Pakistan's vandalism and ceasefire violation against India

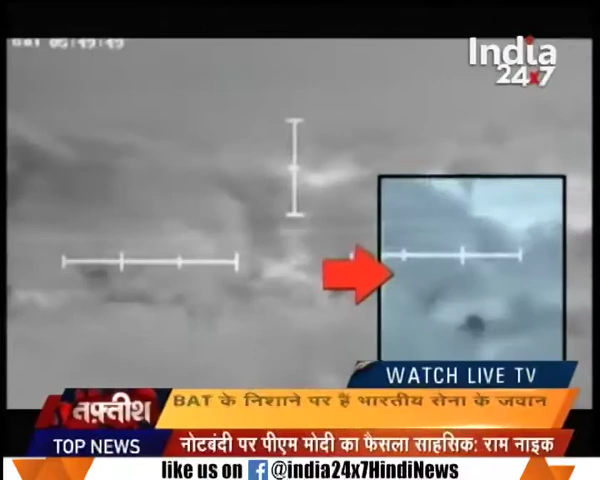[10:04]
رات کی اندھیرے میں گھنے پیڑوں کی آڑ لے کر بھارت کی سیما میں داخل ہونے کی کوشش کرتے یہ وہ پاکستانی کھسپیٹیے ہیں جن کے پیچھے پاکستان کی سینہ اور پاکستان کی بارڈر ایکشن ٹیم میں شامل آتنک پادیوں کی پوجھ کھڑی ہے چممو کے انتر راستری سینہ پر کٹ ہوا زیلے کے ہیرانگر میں ہو رہی خسپیٹ کی یہ کوشش اس بات کا
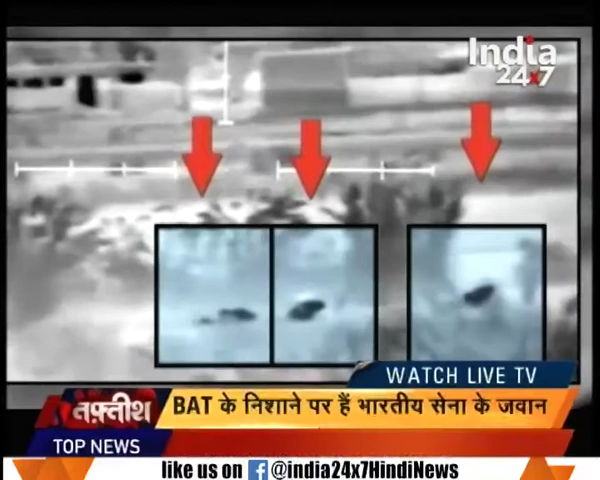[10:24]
ثبوت ہے کہ پاکستان کیسے سرجیکل سٹرائک کے بعد بری طرح سے دل ملا چکا ہے